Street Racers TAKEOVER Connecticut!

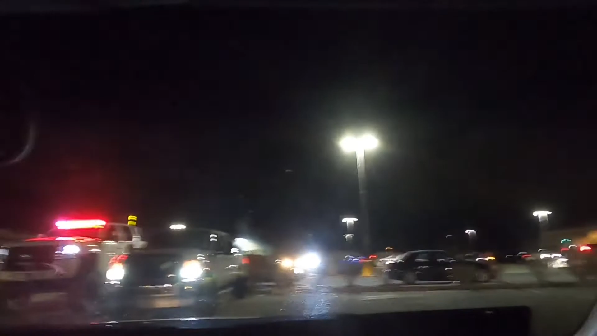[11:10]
see any cops. I don't know why everybody dipped. I didn't see a fucking single cop car. And that truck was still doing a burnout.